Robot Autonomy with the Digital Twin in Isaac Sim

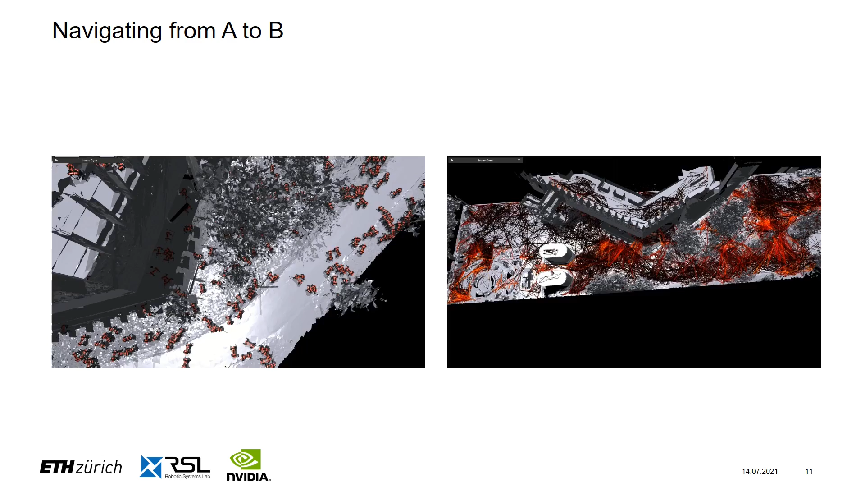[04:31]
The task of our robot is to successfully navigate from a point A to B.
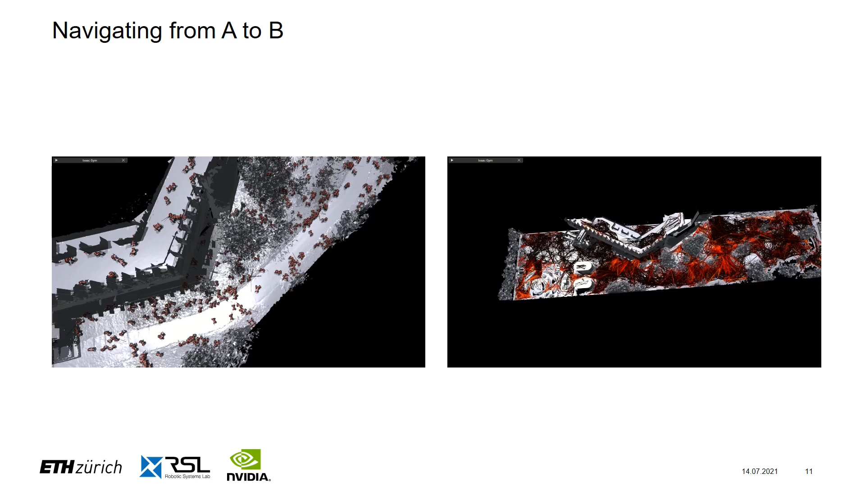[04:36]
Again here, we use our massively parallelized simulation environment to find such a path.
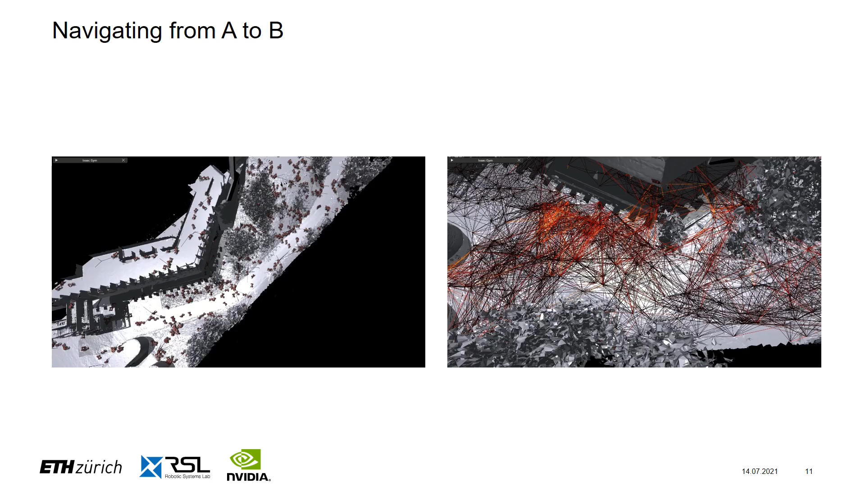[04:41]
We spawn thousands of robots who will attempt to find a feasible and safe trajectory from the point A to B.
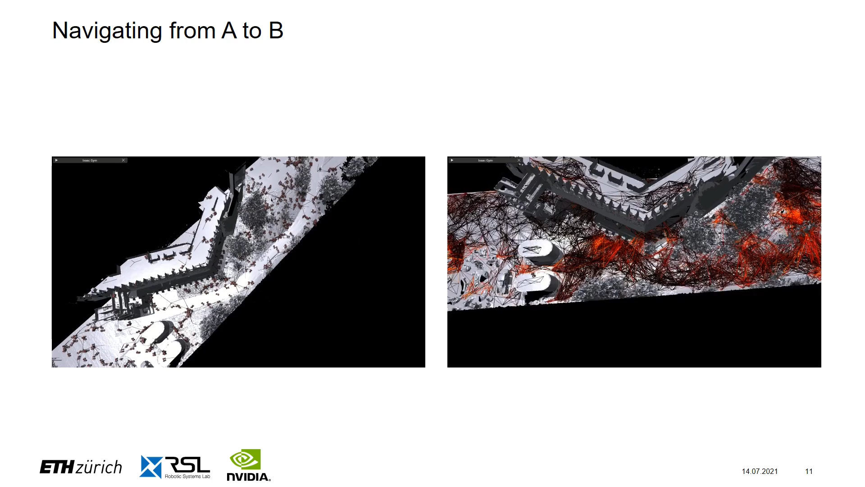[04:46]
Since our agents use the rough terrain controller to find a path,
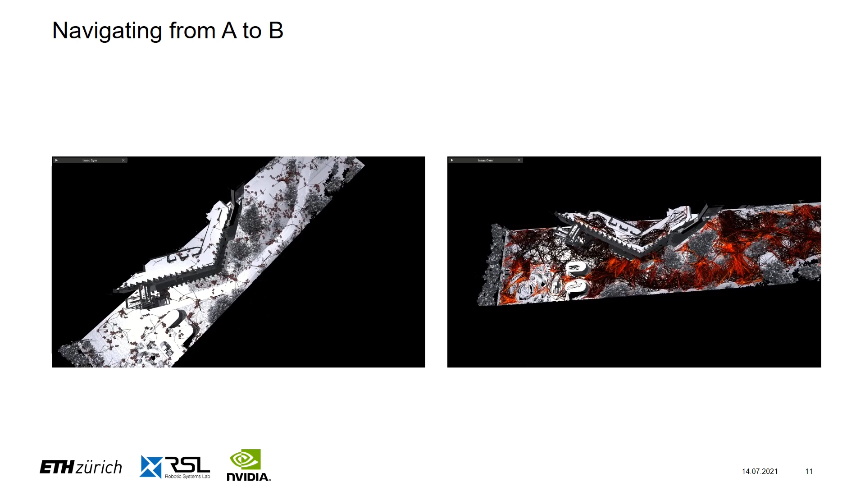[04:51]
we know that if one of these agents is capable of connecting these two points, then the real robot will also be able to accomplish the task.
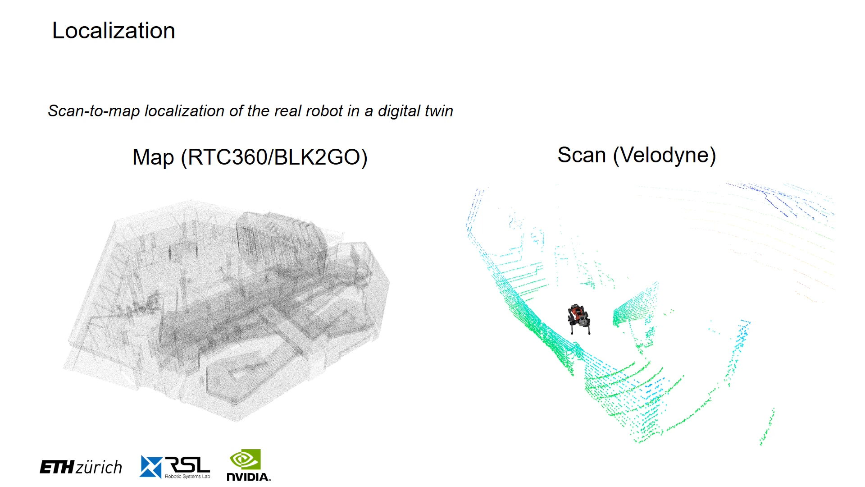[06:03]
The relative pose of the scan with respect to the point cloud of the twin is computed using the ICP algorithm.
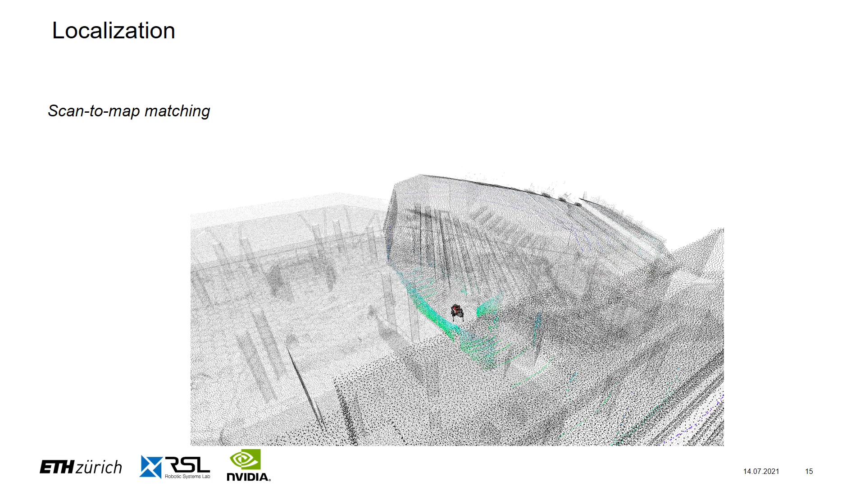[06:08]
This is what it looks like during a mission.